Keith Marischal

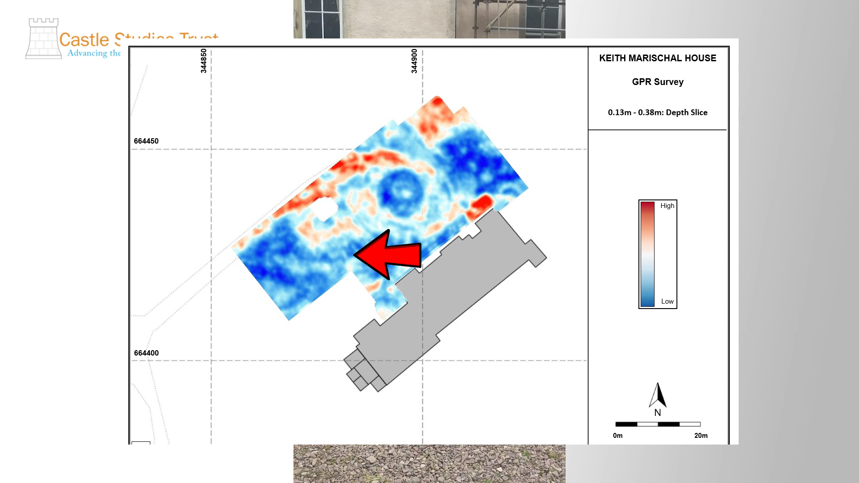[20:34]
quite regular which is potentially exciting again it could be tree roots but it is quite a defined shape we don't have much going on along here yet but when we go to the next step slice we have a bit more coming out of this range here so under there we've got a bit more coming out